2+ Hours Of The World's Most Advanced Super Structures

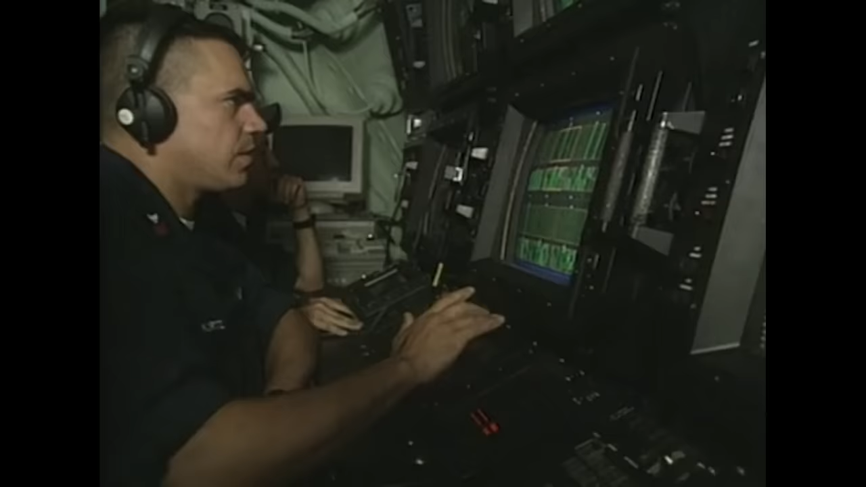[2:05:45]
What you're hearing is shrimp feeding in the cold waters of the Atlantic.
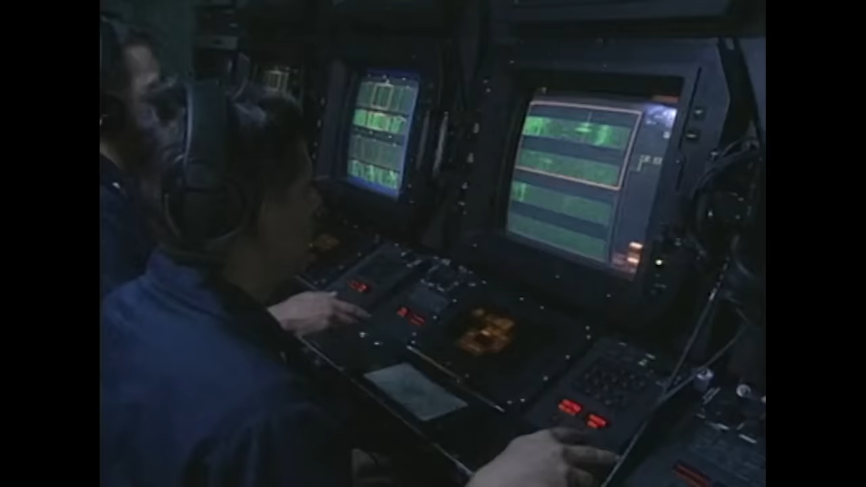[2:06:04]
But beyond just hearing faint natural sounds,